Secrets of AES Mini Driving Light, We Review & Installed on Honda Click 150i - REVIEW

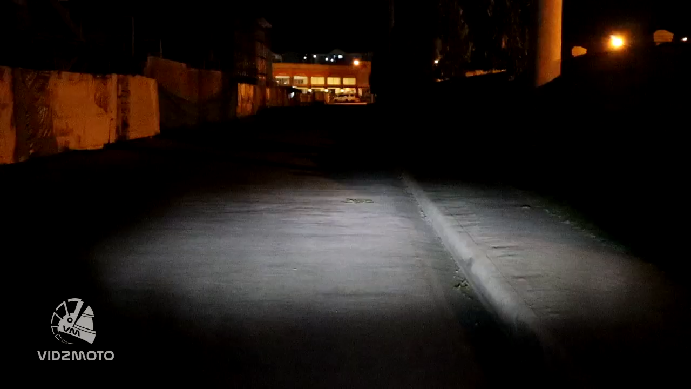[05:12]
So ito yung testing natin sa ating mini driving light. So stock light versus additional mini driving auxiliary lamp. Kung ikukumpara, so mas maliwanag talaga pag meron kang mini driving light. Malayo ang bato ng ilaw at saka kitang-kita mo yung kalsada. So sulit and hope na tatagal ang ilaw na ito. Hindi ma-busted. Highly recommended for a budget mini driving light.
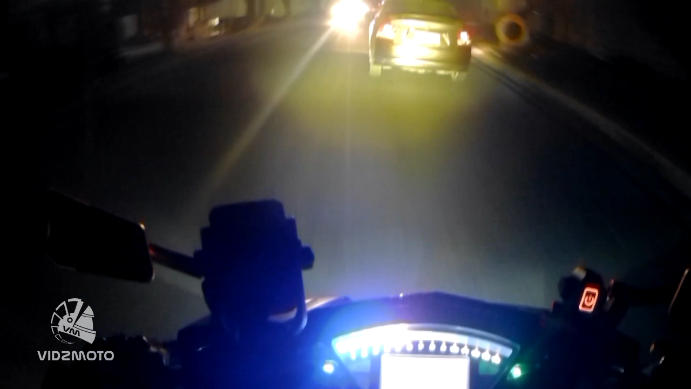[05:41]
And it's perfect for night ride. Alright mga ka-viz.